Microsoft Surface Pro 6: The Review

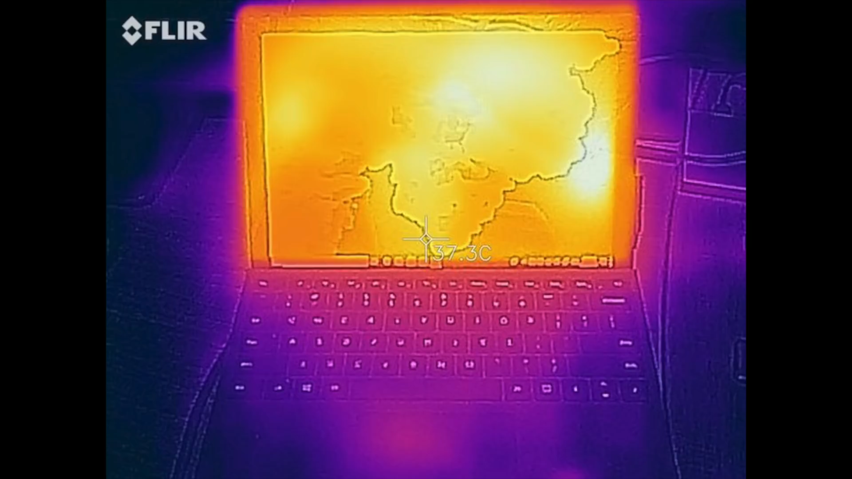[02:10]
Now Microsoft did away with the fan in the Core i5 model, so I was kind of curious to see how the thermals would hold up without any kind of active cooling. And I'm happy to report that when I did put it under the stress test for about an hour and 15 minutes,
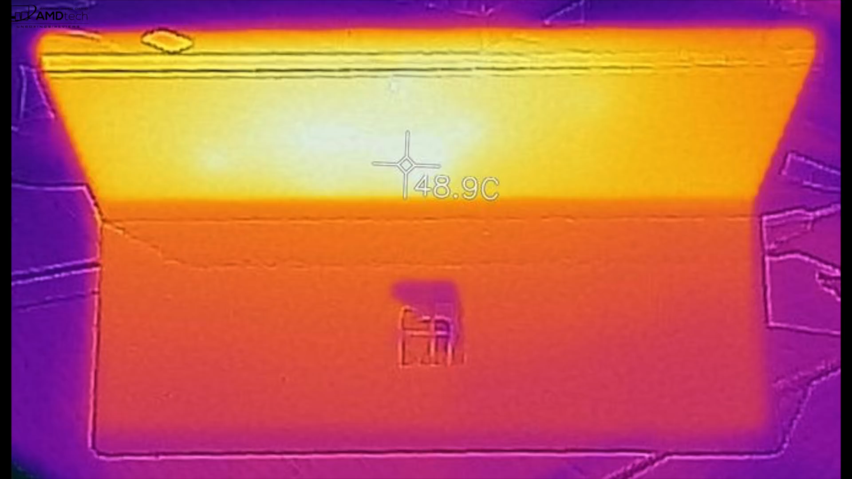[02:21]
On screen: spot 48.9°C
it did very well, as you can see from these thermal profiles I'm showing here right now.